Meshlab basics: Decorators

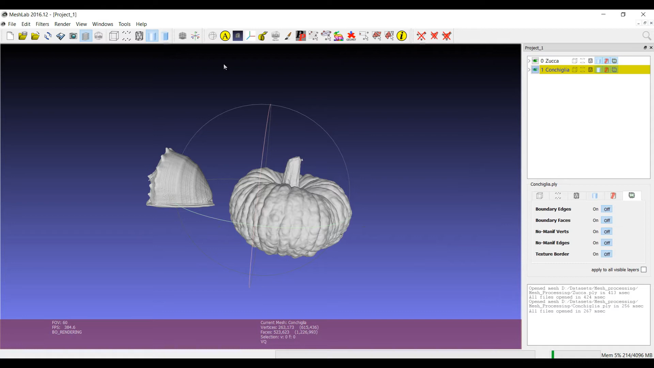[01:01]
These are already decorators that are showing information on screen in real time. Two important decorators have been moved also in the main interface, these two. One is an easy one, which is the visualisation of the reference system, so the origin and the main axis.
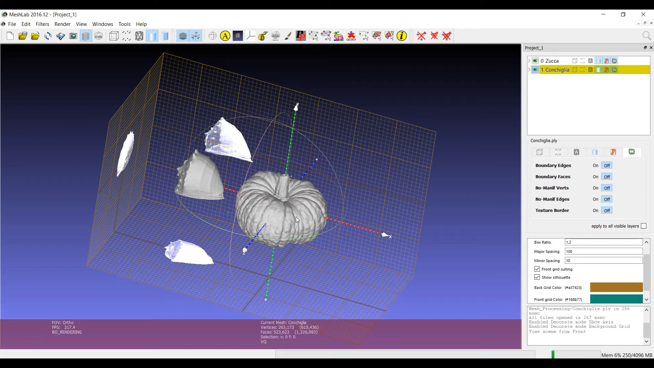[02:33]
But sometimes there is also a notion of a current layer. So for example, for the show in the silhouette, you see that the only object which is projected on the background grid is the current one. So if I switch to the other 3D model, I have this 3D model which is projected.
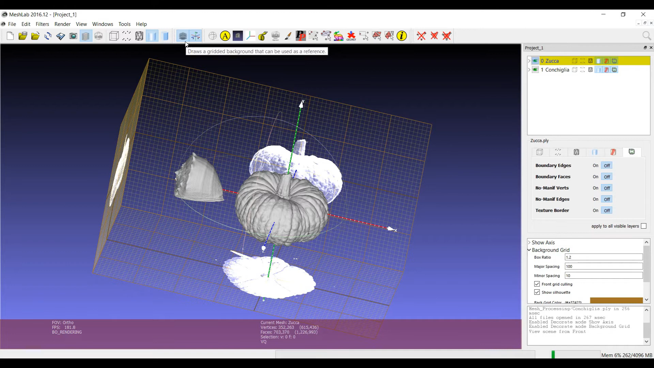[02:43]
These parameters that can
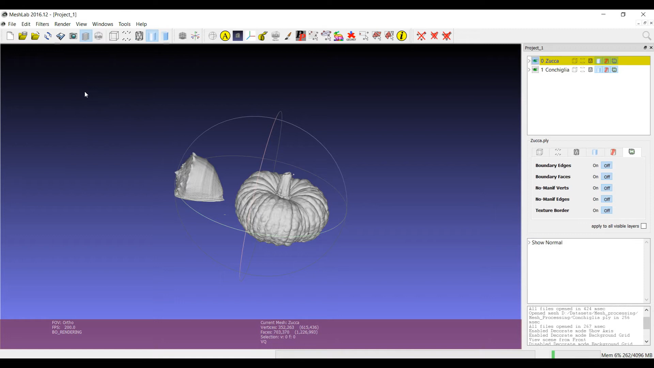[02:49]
be shown on the 3D model and can be changed right from here.
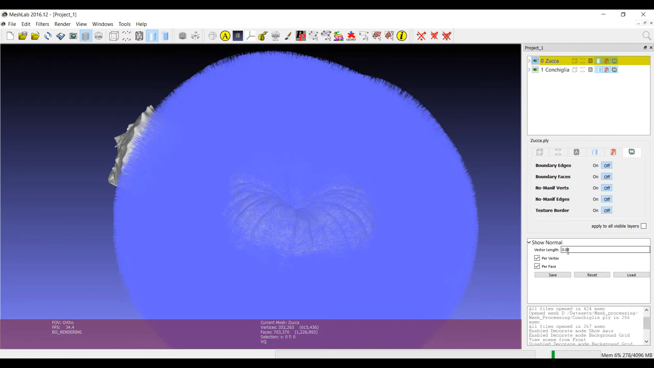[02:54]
So this is another sometimes useful decorator where you can visualize the normals of the 3D model. And so you can change the size of the normals to have a better visualisation. This value can be sometimes
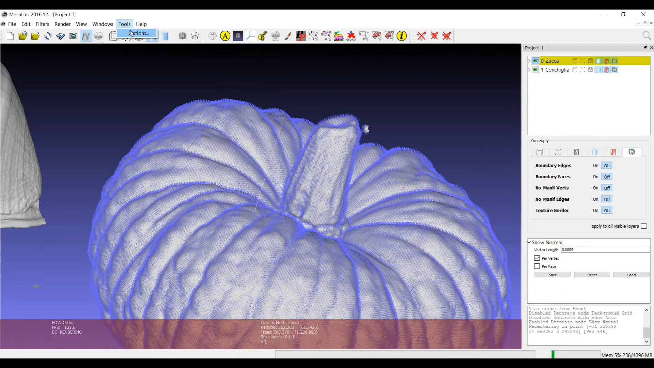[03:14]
changed in the options in the global parameters window. So you see here that there are some decorations options that can be changed. So for example, if you have the normal length and you want to keep this normal length, also next time that MeshLab is open, you can just change the parameter and save it. So for example, if you are using always, I don't know, models in meters and you know that the normals should be like 5 cm,
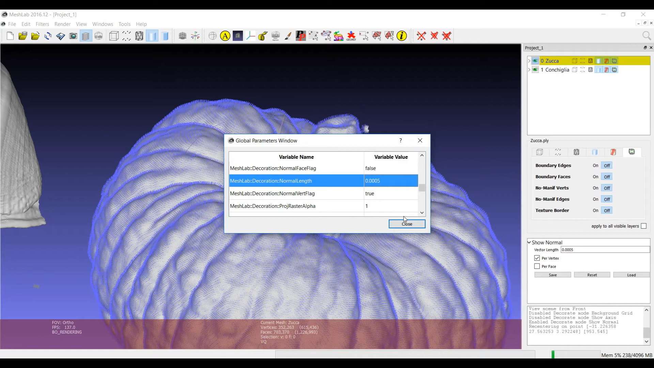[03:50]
then you can write the right value so that every time that you switch on the decorator, the visualization of the normals will be the right one. Again, for example, the normal visualization is a decoration that works only on the layer on which it has been selected. Other decorations, for example, may not work but you always have a feedback on this part of the screen. So I tried to switch on the curvature visualization decorator, but since the layer doesn't have any vertex or face curvature attribute,
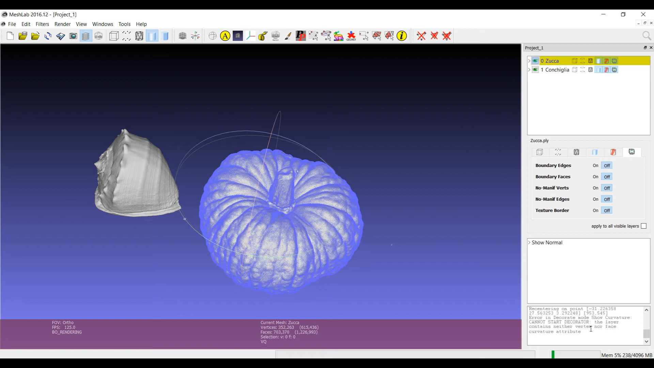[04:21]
then nothing can be shown. If you have a look also at the menu about rendering, there are also three more peculiar types of visualization. This one is used to project the current raster layer on the 3D model.
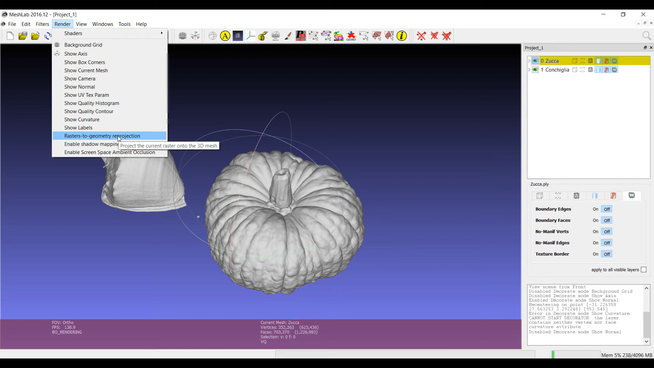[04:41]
This other one is quite useful because it gives the possibility to have real-time shadow mapping. So you see now that also the shadows are projected on the other elements of the scene or the other portions of the surface. So this is calculated in real-time with a simple shader.